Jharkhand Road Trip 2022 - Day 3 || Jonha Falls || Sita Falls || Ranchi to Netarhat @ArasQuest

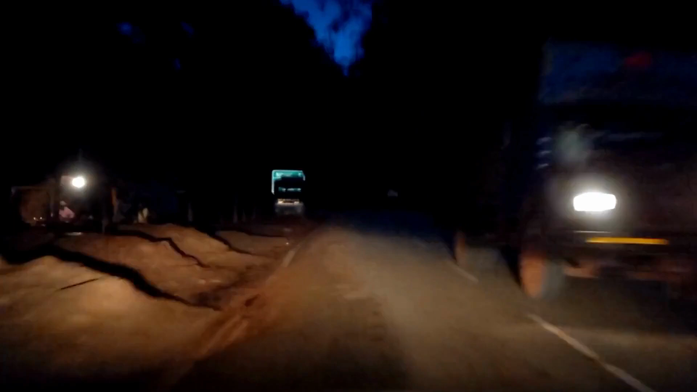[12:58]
আর কিছু রিস্কি ড্রাইভারের অহেতুক স্পিড যেটা প্রত্যেকটা ব্লাইন্ড টার্নকে আমাদেরকে সাবধান থাকতে বাধ্য করে।